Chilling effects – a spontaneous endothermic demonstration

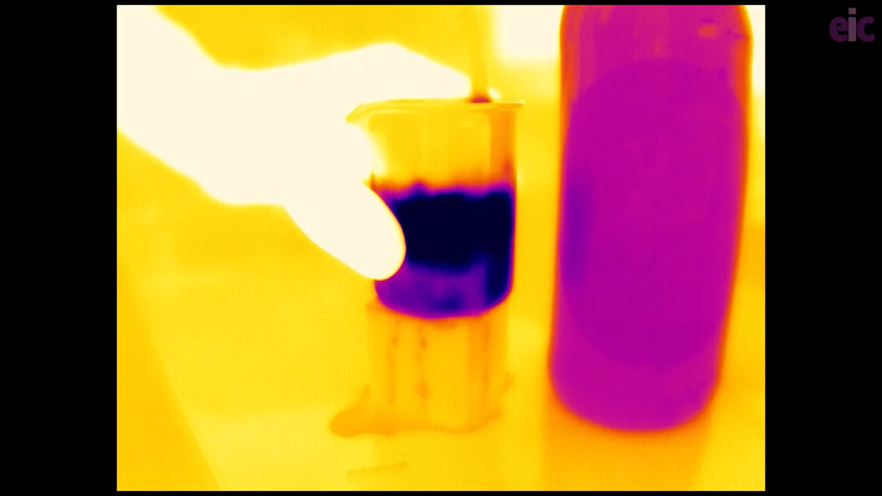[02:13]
At first glance it doesn't look very sciencey,
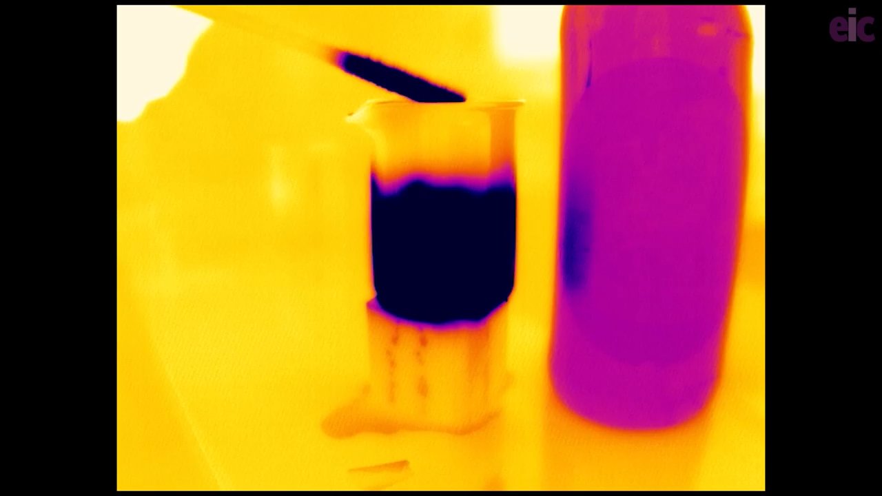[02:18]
but look how reflective the paper is in the infrared, a pretty cool accidental find. The flask itself looks amazing, sapping the heat out of the top half of the wooden block. Just touching the flask leaves a sort of cold stain on your hand.